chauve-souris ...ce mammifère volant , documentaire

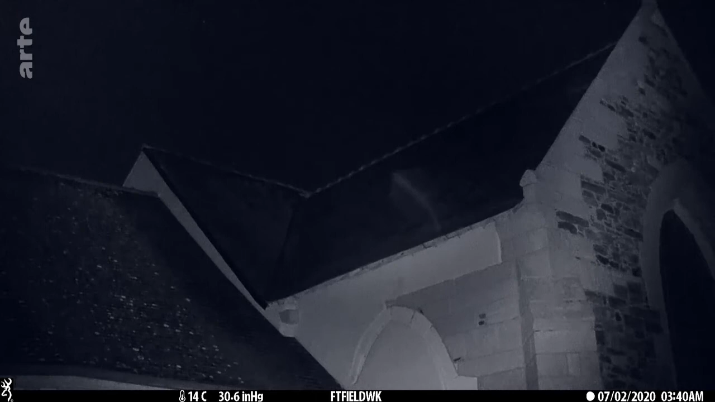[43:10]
Mais quand il fait nuit noire, les caméras thermiques révèlent un balai nocturne intense autour de l'église.